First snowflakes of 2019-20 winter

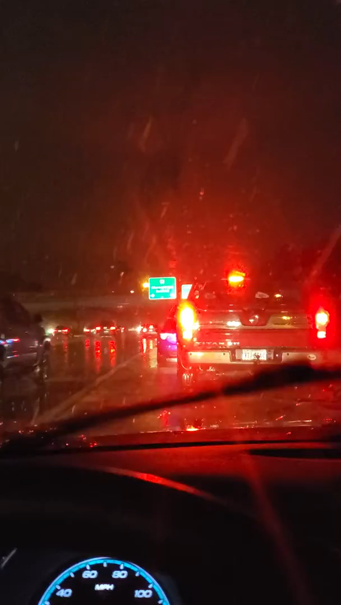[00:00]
Good evening. I'm Spot On Weather meteorologist Matthew Euler. Driving on 64 and it is amazing. It's snowing folks. It's November the 12th and it's already snowing. Traffic very slow this evening on 64. As you can see I'm heading towards the Indian River exit right now and we do have some flakes of snow coming down. It is shortly after, it's about 530 in the evening, just before 530 in the evening on November 12, 2019.
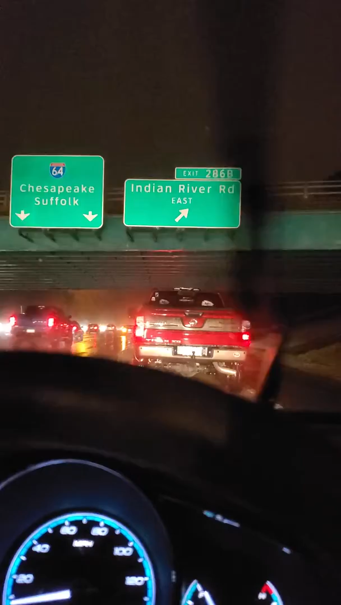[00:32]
So we have quite a big push of Arctic air that just came down from the north and a cold rain has changed over to snow as a strong Arctic cold front moved through the area just shortly after noon today.
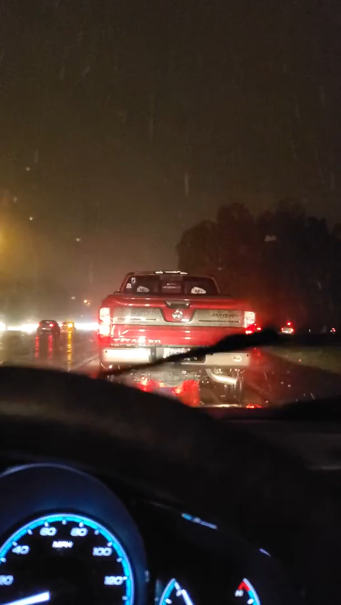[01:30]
Just unbelievable. That's the way weather works sometimes when you get these wild temperature swings. Now we're getting some pretty good snowflake sizes again coming down from the sky. You can see it there coming down. I'm behind the gentleman here, a truck, and it's coming down pretty good right now. Radar is showing the band of rain and snow
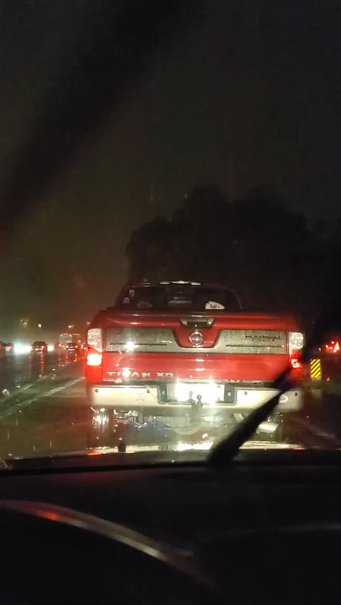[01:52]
behind the Arctic front as the Arctic front pushes offshore. And we could even see a little bit of snow a little bit later on this evening overnight tonight as what's known as bay streamers set up. And bay streamers are basically a case where you get very cold upper-level winds aloft directed from the north. Very cold air aloft moving over the warmer waters of the Chesapeake Bay. Right now Chesapeake Bay water temperatures are at about 58 degrees Fahrenheit. I was checking some of the buoys earlier today.
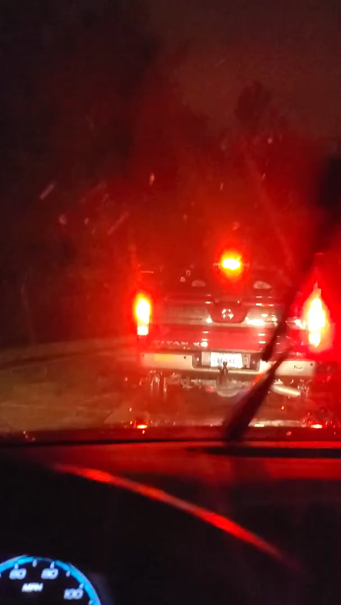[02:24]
But right now you can see what's going on. Snowflakes are coming down from the sky across Hampton Road cities and it's really impressive. All right that wraps things up. Spot on weather. If we're not spot on we're not doing it right. I hope everybody's safe out there. If you're on the road take it slow. Definitely want to take it slow when it snows a little bit. And again the pavement is wet. The road is wet. On the side you can see a little bit of the rain water that is still there. And right now the temperature is about 36 degrees. That wraps things up.